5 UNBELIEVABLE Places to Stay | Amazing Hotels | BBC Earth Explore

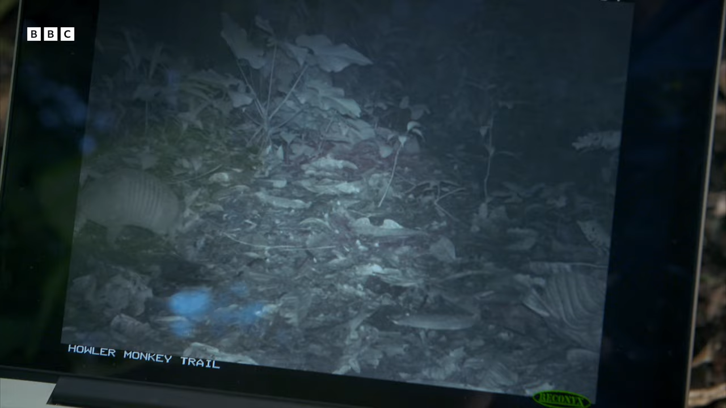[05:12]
Okay. Armadillo. And it's in the shot. Yeah. Oh, look at it. Oh, look at it.
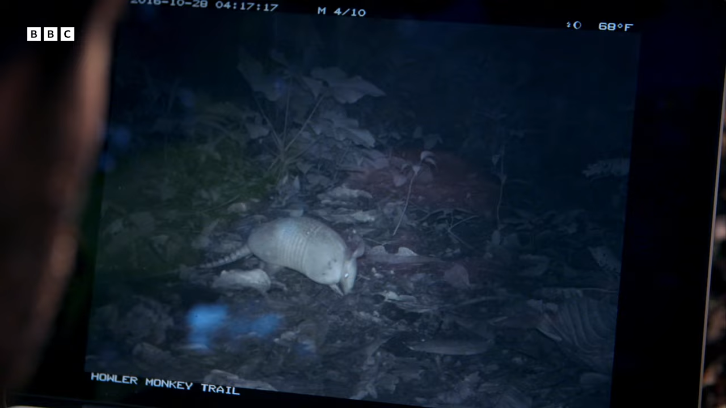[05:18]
That's a very nice picture, you see? You have all the... Wow, look. That's an agouti.
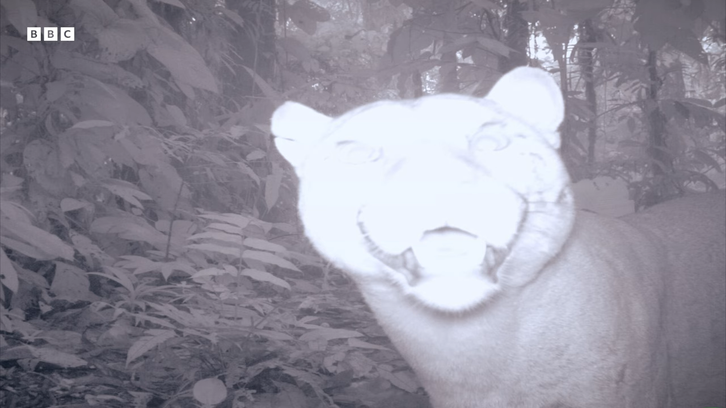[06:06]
Look at this video. It's got a baby. One cup. Two. Three cups. Three.